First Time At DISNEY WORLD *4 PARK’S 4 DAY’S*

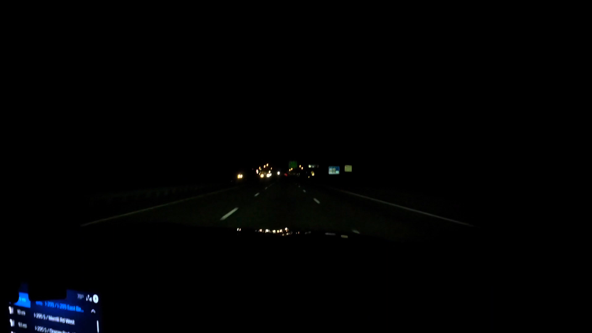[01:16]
We made it to Georgia. Holy crap, what time is it? Yep.